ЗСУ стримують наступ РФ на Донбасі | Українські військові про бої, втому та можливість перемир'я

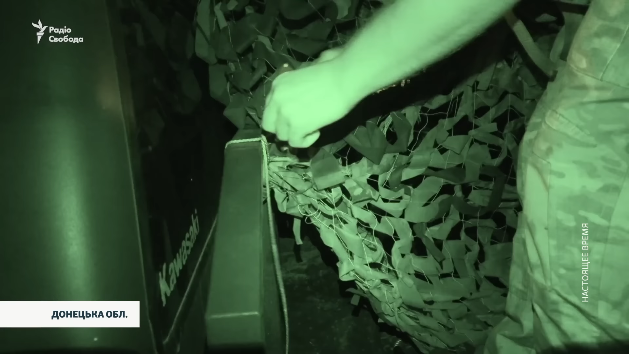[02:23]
Град партизан Це зменшена копія звичної машини Тут лише 6 ракет, зате вона маневрена і швидка В умовах активних боїв це важливо Олєшка, переплачуй Взяли,